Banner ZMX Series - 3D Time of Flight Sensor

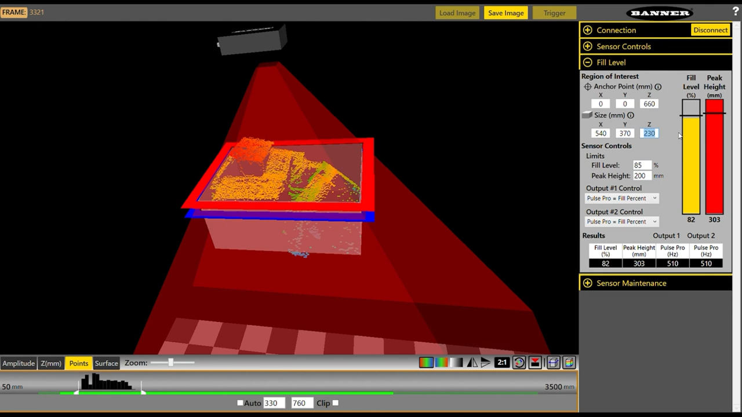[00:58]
Simply mount your sensor, define sensing conditions using the intuitive PC GUI or industrial communications and begin sensing.